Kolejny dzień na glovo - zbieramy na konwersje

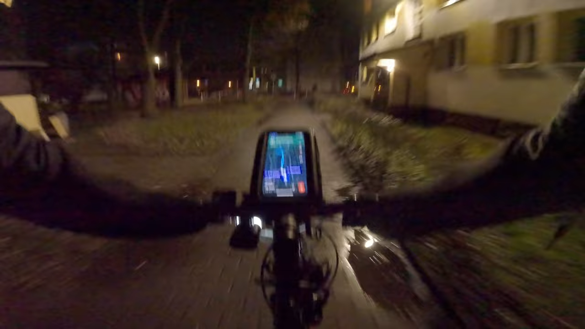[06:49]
Gdzież to mnie tymi tu osiedlami prowadzi, kurwa? Taka sama droga to główną.